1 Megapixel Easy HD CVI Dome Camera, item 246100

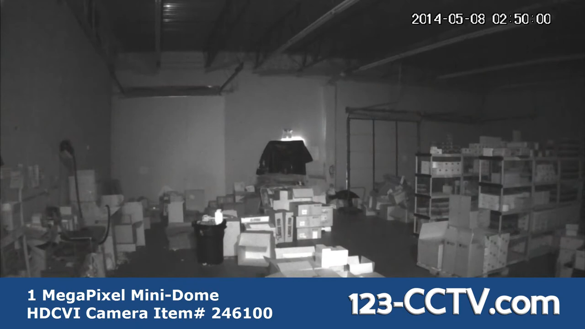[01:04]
And here is an example of the infrared night vision offered with the camera. This video was shot in a warehouse in complete darkness.